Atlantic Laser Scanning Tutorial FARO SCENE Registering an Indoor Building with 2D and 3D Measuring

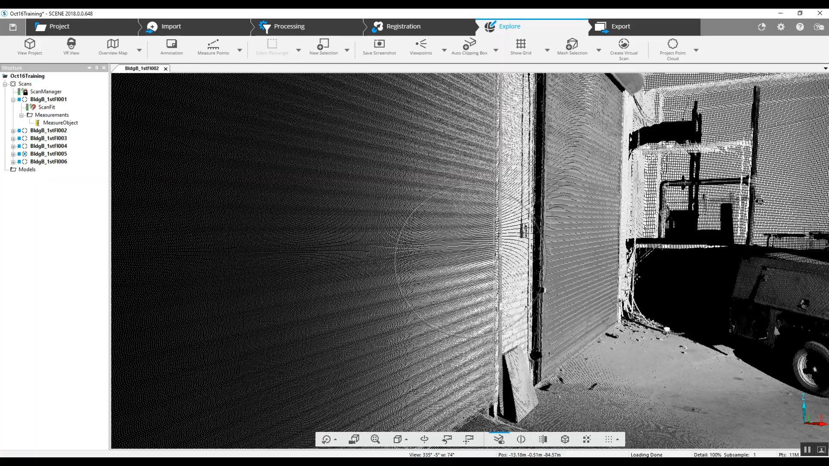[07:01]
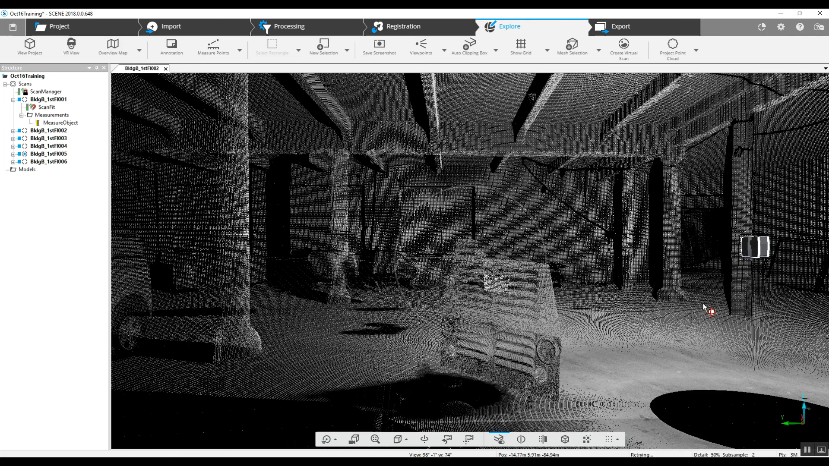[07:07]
Instead of the entire project in 3D, we've got just this location. And once again, we can go in and measure in the point cloud 3D. Measure between two points and even three points.
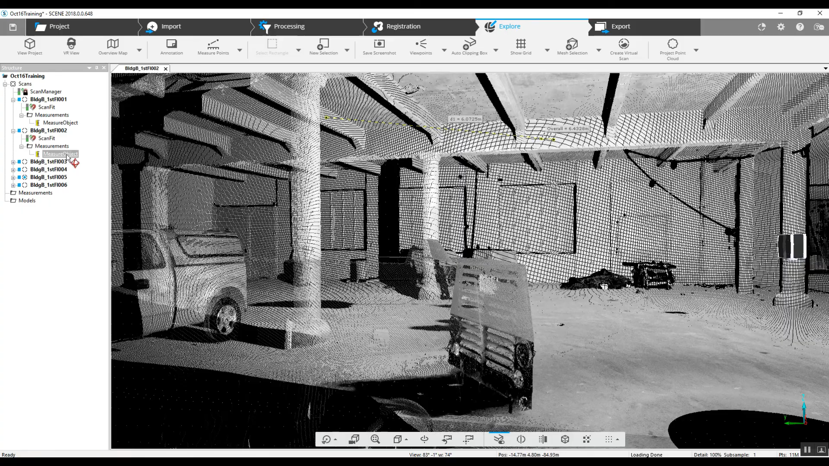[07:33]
We can go into our measure object, give us our horizontal and vertical.
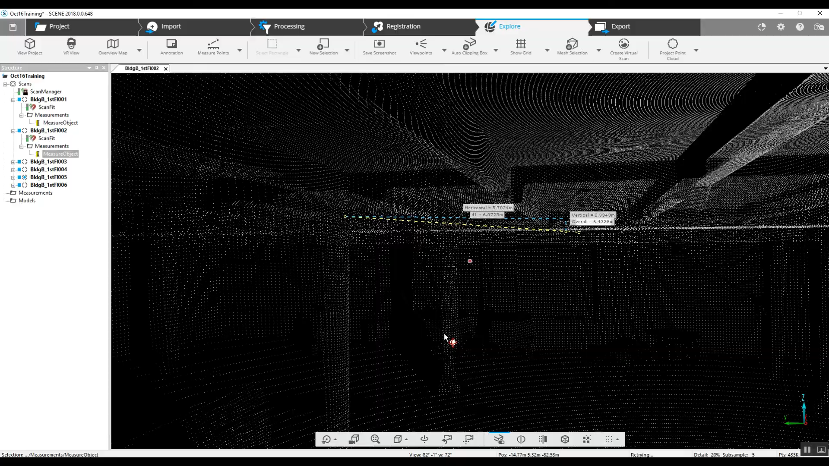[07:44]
Double check where our locations are.
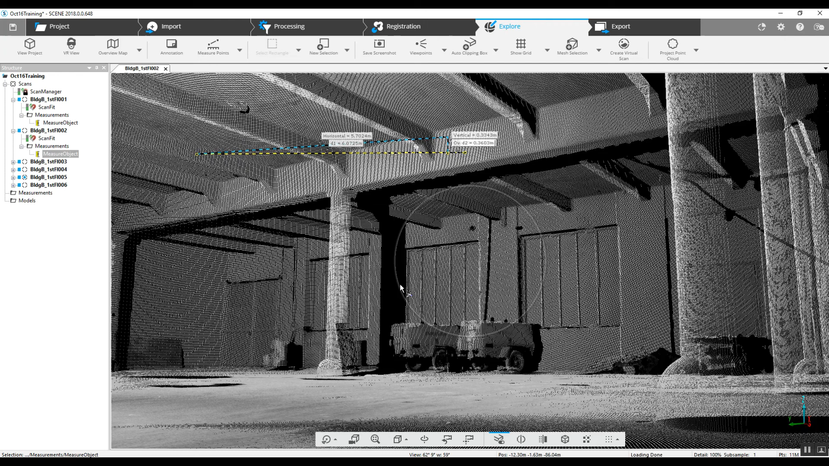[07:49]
And there's a 2D and 3D measuring registering an inside building scan without targets. And good luck with your project. Let us know if there's anything we can help you with specifically.